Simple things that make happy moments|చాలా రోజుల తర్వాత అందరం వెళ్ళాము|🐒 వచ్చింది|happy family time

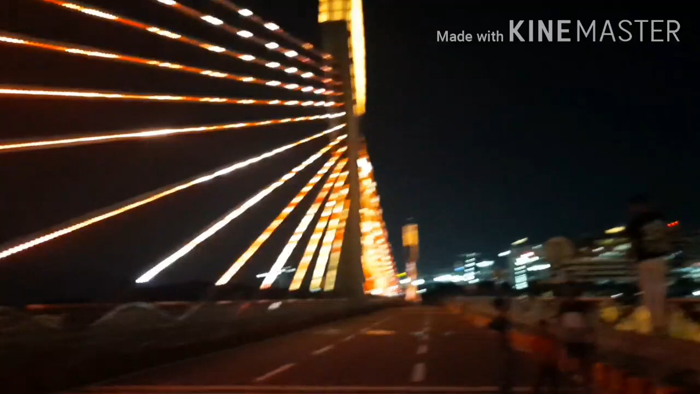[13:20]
బట్ ఒకటి చూసారా ఇక్కడ ఆ రోజు లైటింగ్స్ కూడా చాలా బ్రైట్గా ఉన్నాయి, ఈరోజు లైటింగ్స్ కూడా తక్కువ ఉన్నాయి.